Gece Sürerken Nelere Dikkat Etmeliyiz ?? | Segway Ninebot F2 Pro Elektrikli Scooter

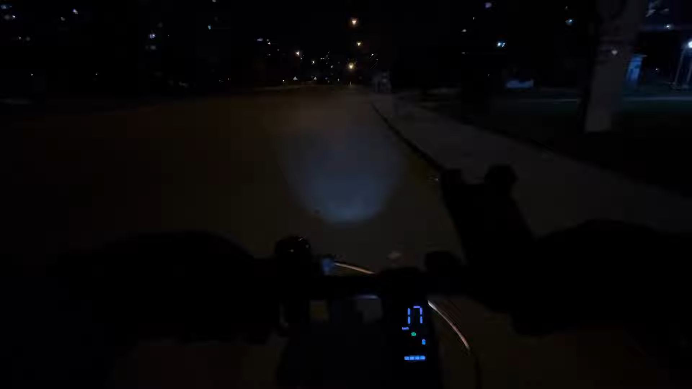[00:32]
dikkat etmemiz gerekenler, hani bunlar bencesi, kesinlikle ama kesinlikle görünürlüğe dikkat etmeliyiz. Yani bu işte atıyorum çakar modülü olsun, normal zaten skuterin ışığını kesinlikle açmanız lazım. Hani önünüzü görmekten ziyade yani şeyi görmeniz daha önemli.
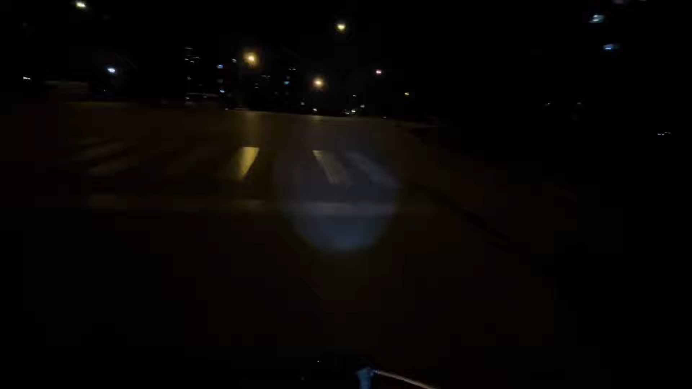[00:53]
Hani karşı tarafın, araçların, yayaların sizi görmesi daha önemli. Şimdi bunda da yapacağımız en önemli şey dediğim gibi yani ışıklarımızı açmak, varsa bir çakar şeyi almak. Hani çakar modülü. Şimdi burada 3 farklı modülü var. Bir yanıp sönüyor, bir hızlı yanıyor. Bir de sabit bir şekilde yanması var. O önden zaten bir sıkıntı olmuyor. Yani bir dikkat çekiciliği var. Ha, arkadan da olsa iyi mi olur? Olur da aslında. Arkada bir şeyimiz yok. Çünkü bu normal standart bir skuter olduğu için sadece normal.
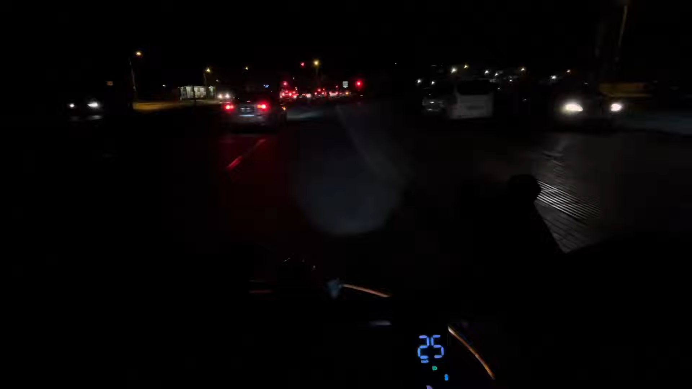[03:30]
bizim daha çok dikkat etmemiz lazım. Hani ekstradan dikkat etmemiz lazım. Ki biz dikkat edersek inanın mesela şöyle olayları yaşamayız.
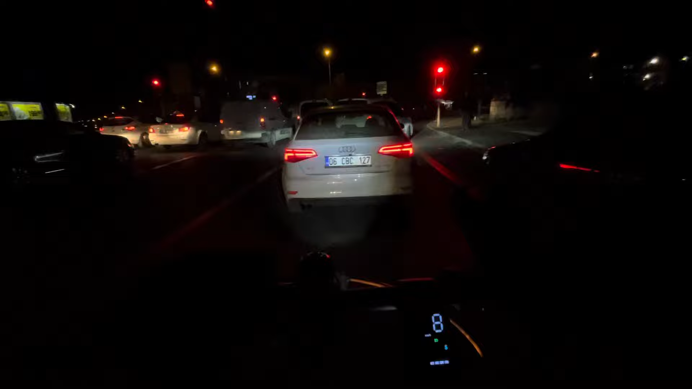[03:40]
Mesela bir yere dalıp gitseydim öndeki arabaya bir %99.9 çarpmış olacaktım. Ha, arabaya ne olacaktı? Arabaya en fazla bir tamponu yalandan da olsa içine göçerdi.
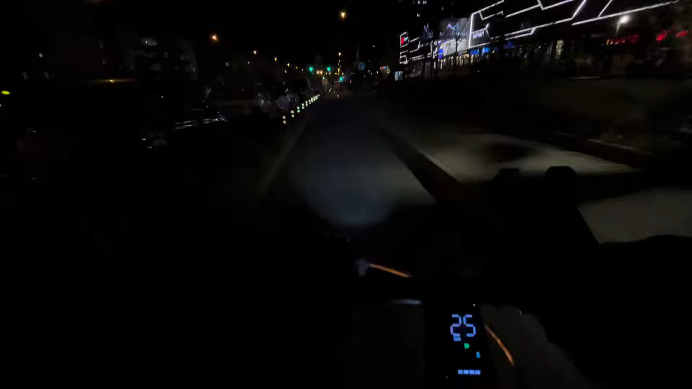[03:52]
Başka bir şey olmazdı. Ha, bize ne olurdu? Biz de en iyi ihtimalle düşerdik. Küçük hafif sıyrıklarla atlatabilirdik. Bunlar en iyi ihtimalleri. Mesela hani ben burada gösteriyorum şu anda, hani Eryaman'da ortam biraz daha iyi skuturcular, bisikletçiler için. Mesela bak şu anda gibi, bak kimse beni görmedi buradan. Bak mesela biri önüme atlıyor, biri oradan çıkıyor.
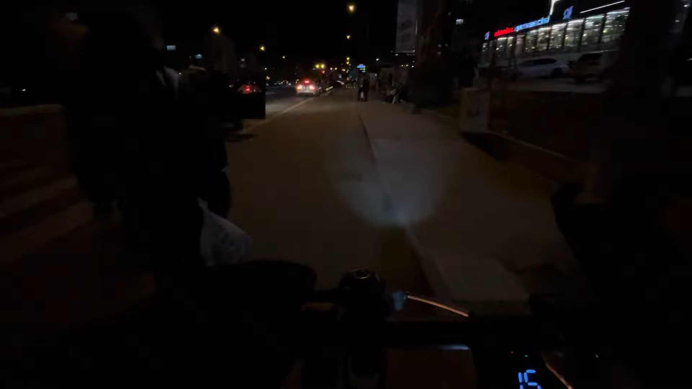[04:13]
Çünkü abi gözükmüyoruz, duyulmuyoruz. Yani bu öyle bir alet kullanıyoruz. Şimdi böyle bir alet kullandığımız için de ekstra, ama ekstra bizim dikkat etmemiz lazım. Bak mesela şuraya girmem ben.
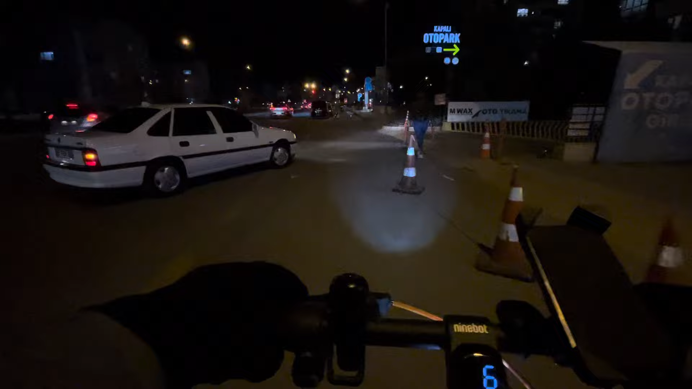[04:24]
Ha, girmek akıl işi değil. Şimdi çok yavaş gidiyordu belliydi ama geçsem geçer miydim? Geçerdim ama gerek yok yani. Kendimizi riske atmayalım boş yere. Mesela şöyle site çıkışlarına falan çok dikkat ediyorum özellikle. Kapıları kapalı mı? Bariyerler kapalı. Bir şey gelmez. İşte Eryaman'da neyse devam edelim. Şimdi Eryaman'da ve Batıkent'te bildiğim kadarıyla bisiklet yolları var. Bu konuda bu bölgelerde oturanlar şanslı Ankara'da. İşte şanssız olanlar için de şunu diyorum.
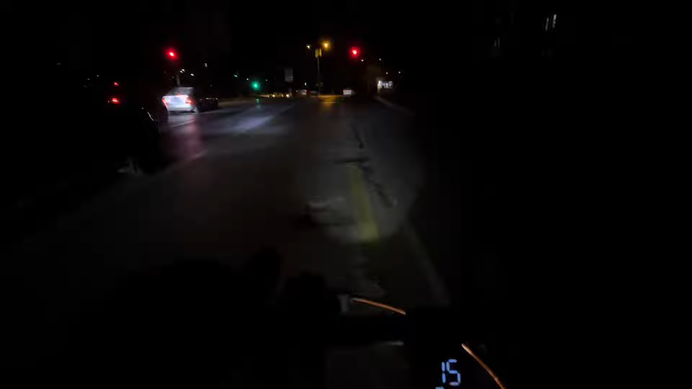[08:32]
Mesela bak motorcu geldi. Abi geldi beni sıkıştırdı mesela. Ha en basit örneği bu. Tamam biz bir kontrolle geçelim. Tamam. Mesela geldi abi beni sıkıştırdı.
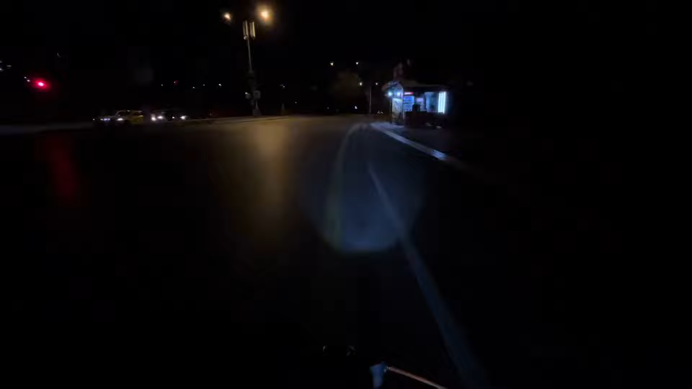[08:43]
Ben onun sesini duydum. Farını gördüm. Kendim dikkat ettim. Düz gidecektim. Kendimi sağa çektim, frene bastım. Mesela gece dikkat etmeniz lazım. Kesinlikle ama kesinlikle dikkat etmeniz lazım. Yani şimdi o motor bana bir vursa ben kaç metre yuvarlanırım bilmiyorum yani. Hani scooter'ın canını geçtik, kendi canımız.
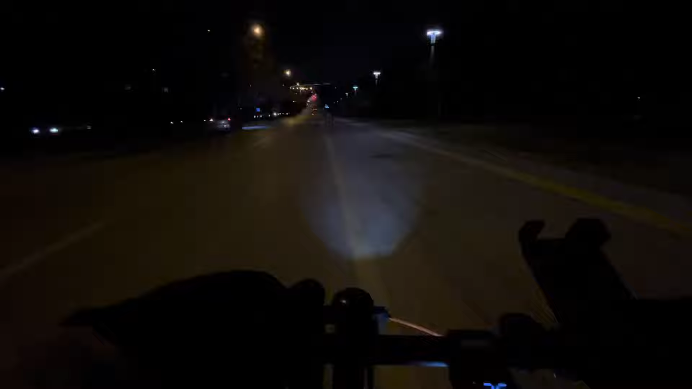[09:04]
Ufak tefek şeyler şey oluyor ama abi zahmetli işler bunlar baktığınız zaman. Bir daha bakalım. Mesela arkama bakıyorum. Şu logar kapağı mı derler? Drenaj kapağı mı diyorlar şu suların aktığı şey. Onları mesela geçerken daha dikkatli olmaya çalışıyorum. Ki geceleri ayrıyetten de yollar biraz gözükmüyor. Şu anda kamera açısı daha koyu gösterdiğine eminim. Çünkü 60 FPS çekiyoruz maalesef.
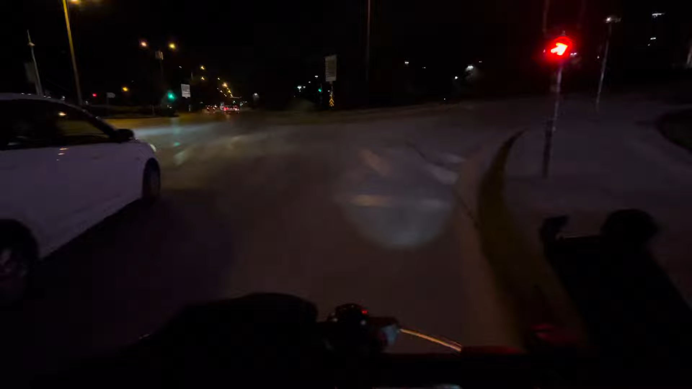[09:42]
Bunlara kırmızı yanıyor. Şuradan hızlı oraya sarı. Aha geçtik. Çok güzel oldu. Mesela buraya kırmızı yanıyor. Burada bekleyeceğiz. Mecburen.
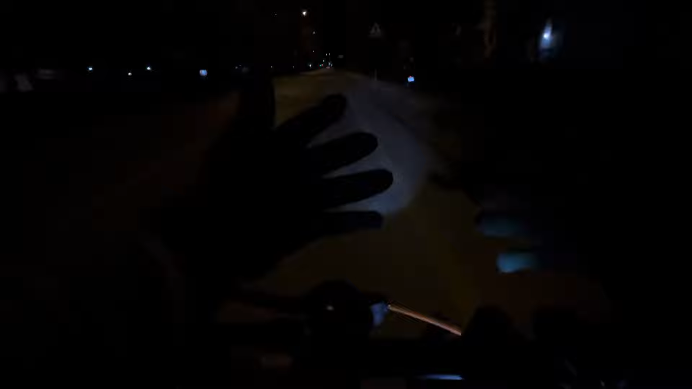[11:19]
Gündüz de olsa özellikle geceleri yani ben eldivenimi aldım. Şu ışıkta daha iyi belli olur. Eldivenimi aldım gayet de güzel. Üşümüyorum da etmiyorum da. Yani bu bizi bir iki ay daha götürür bu. En azından akşamları çıktığımızda. Bunlara dikkat etmemiz lazım ki bir de köpeklere çok dikkat etmemiz lazım. Mesela köpekli yol az çok sürdüğünüz muhiti, mahalleyi, sokakları, geçtiğiniz güzergahı az çok biliyorsunuzdur. Bunlar da köpeklere çok dikkat etmeniz lazım.